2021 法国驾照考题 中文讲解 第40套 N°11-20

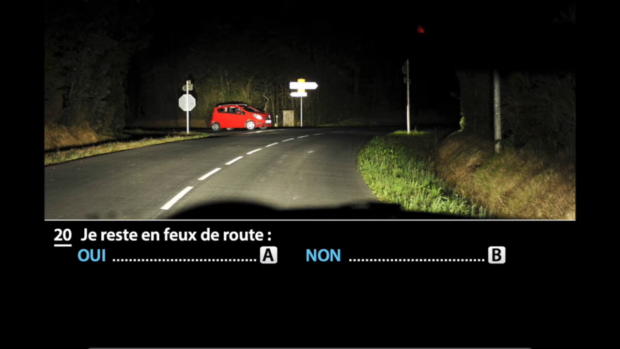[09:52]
二十题我依然保留远光灯吗?夜晚独自行驶在没有路灯的公路上我们可以使用远光灯但
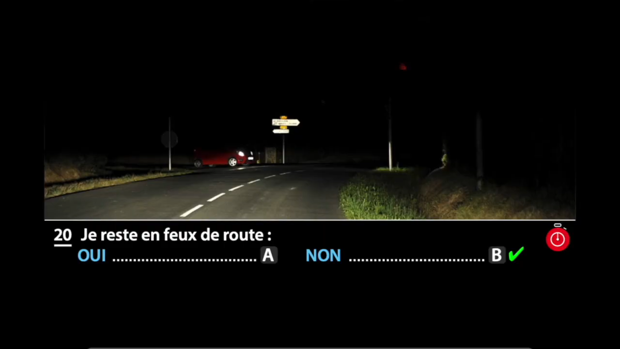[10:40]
答案是被选项No路口处遇到车辆远光灯是错误的选择要改成近光灯才对哦